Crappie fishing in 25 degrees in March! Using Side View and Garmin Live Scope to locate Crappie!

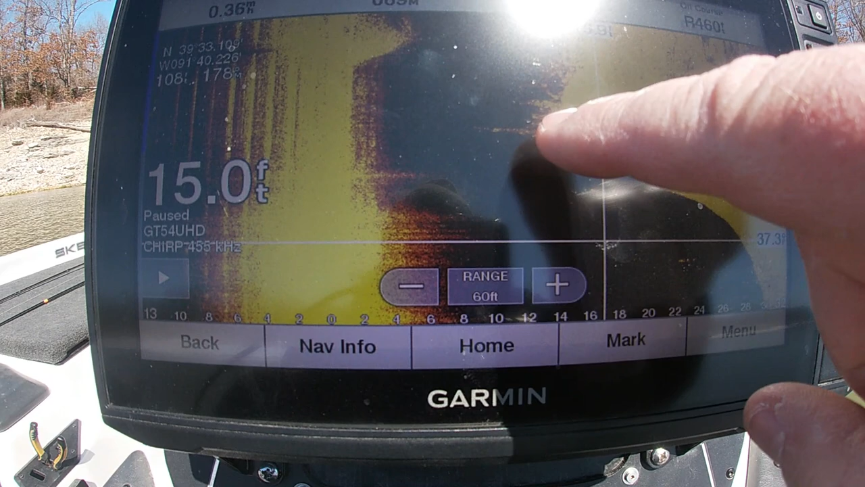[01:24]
On screen: depth 15.0 ft
right there you know there's probably going to be a few fish there's a couple here scattered but uh and there's some over here and
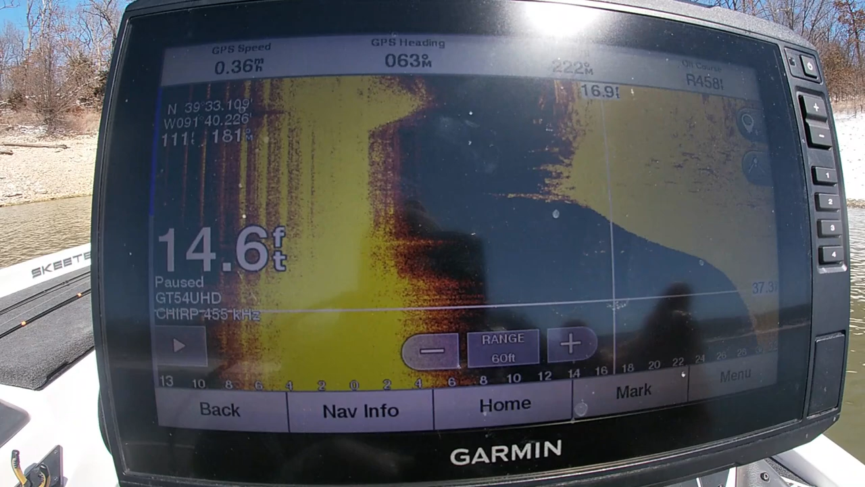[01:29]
On screen: depth 14.6 ft
it would live scope and then see if there's any fish buried in there but i think there's there's a few
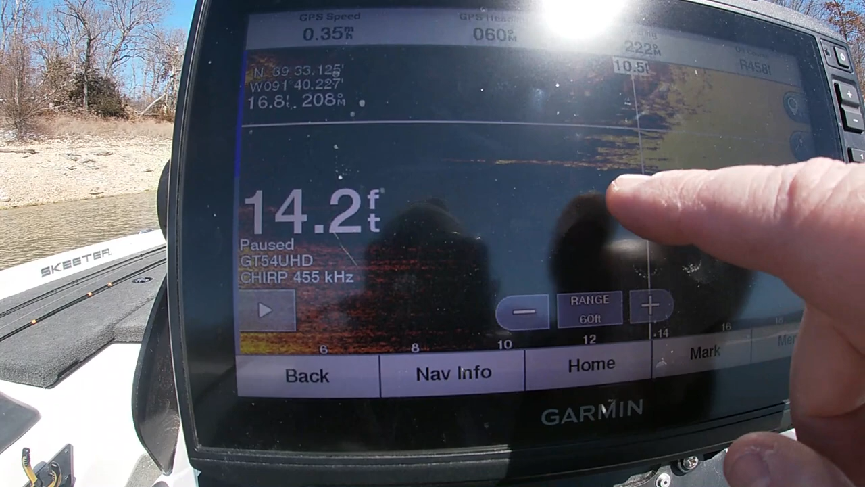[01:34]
On screen: depth 14.2 ft
fish scattered up in this brush pile so let's see if we can get done
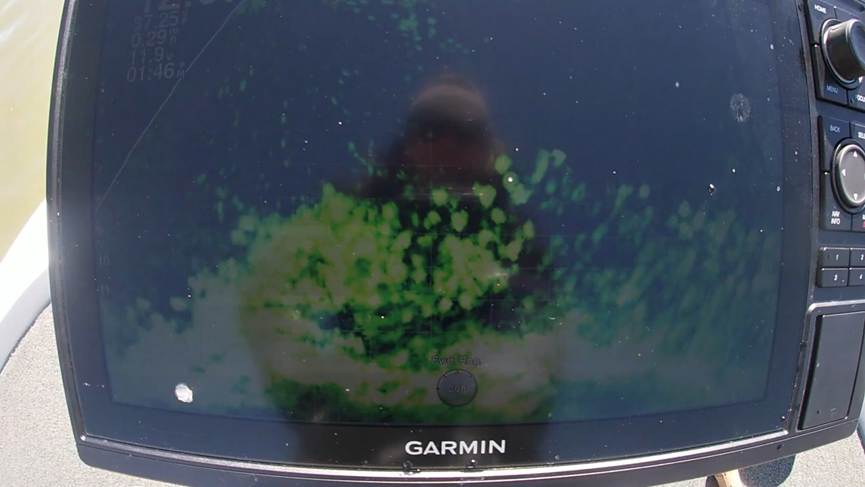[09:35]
right there all them fish down there big old pile right there
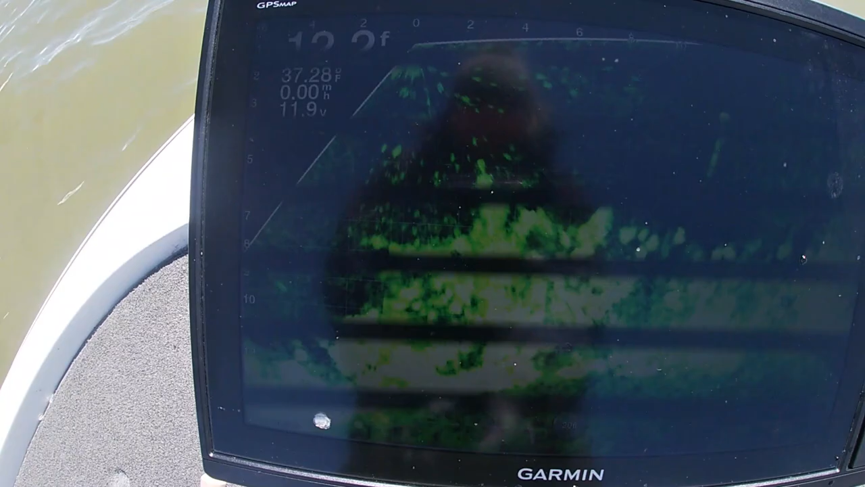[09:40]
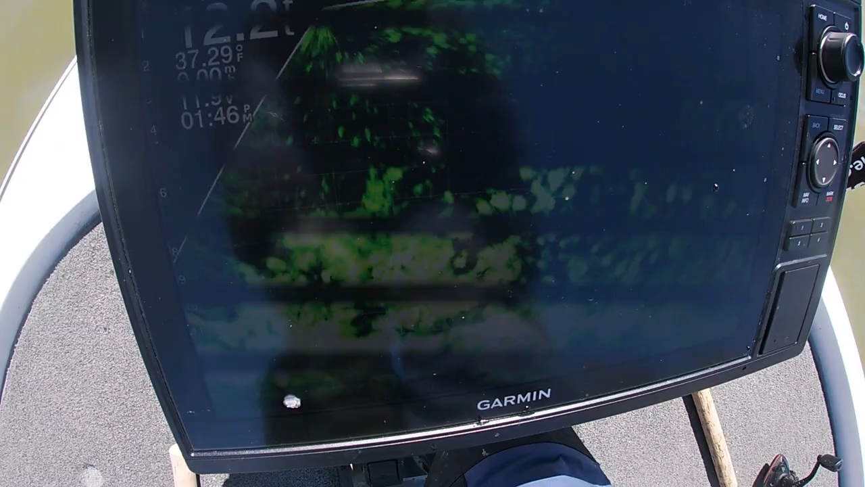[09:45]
they're just sitting down in there
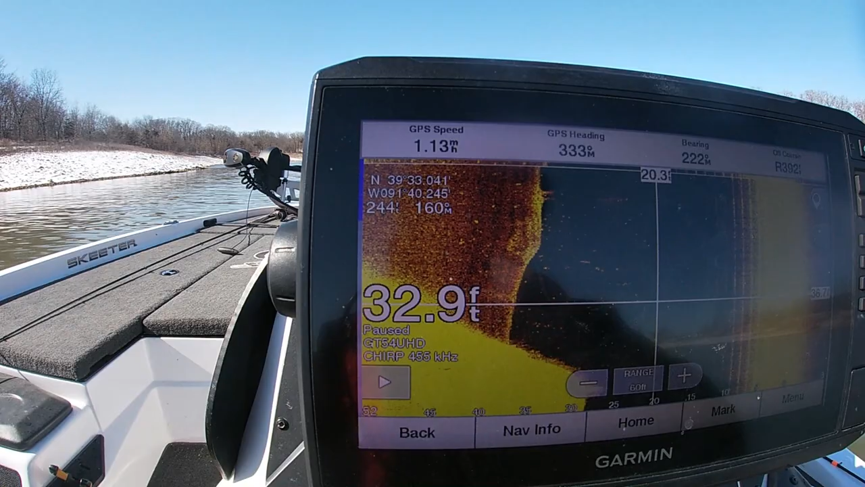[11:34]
On screen: depth 32.9 ft
all right everybody i just uh left and i'm scanning some more and here's a brush pile
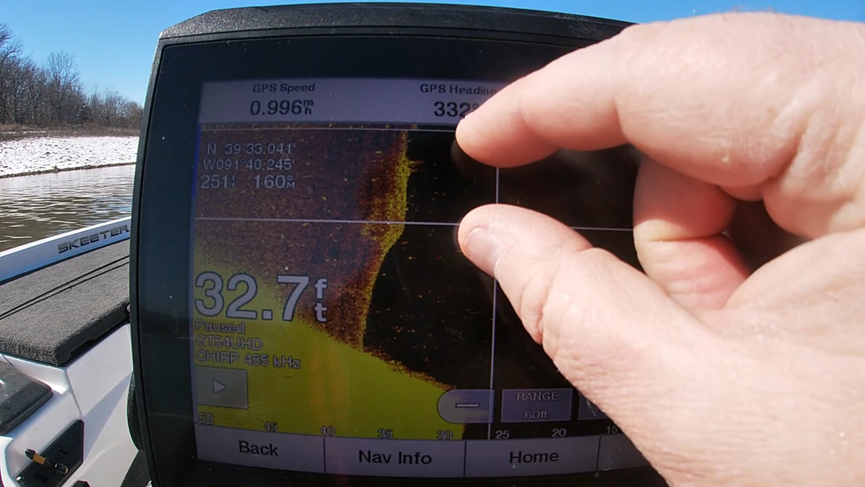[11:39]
On screen: depth 32.7 ft
right here and it's got a few fish around it you guys can see that so
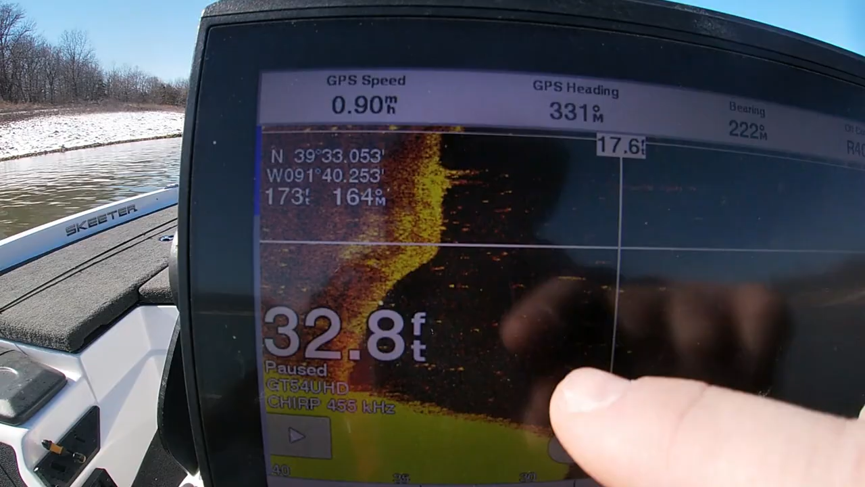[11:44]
On screen: depth 32.8 ft
anyway i'm going to drop the live scope and uh see if i can get these fish to bite
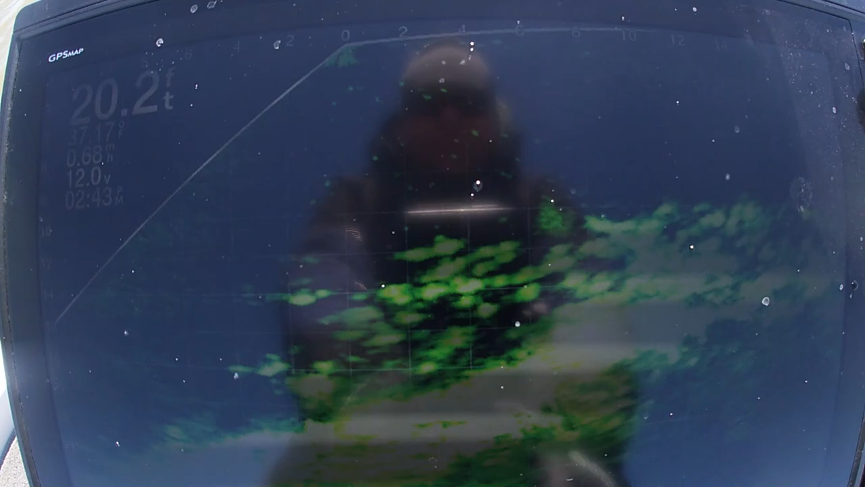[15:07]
On screen: depth 20.2 ft
here's what i found right there so there's fish all over that